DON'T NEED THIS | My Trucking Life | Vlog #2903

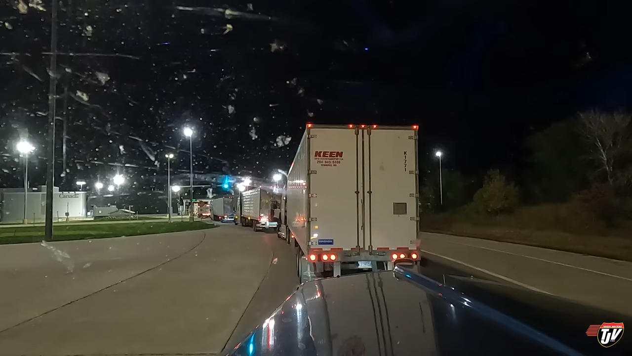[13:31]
About to cross back into Manitoba. This guy's getting out of his truck in front of me and walking around the other side of his truck. I wonder where he's going. Who knows? We'll be across soon. So we have our next plan already in the works.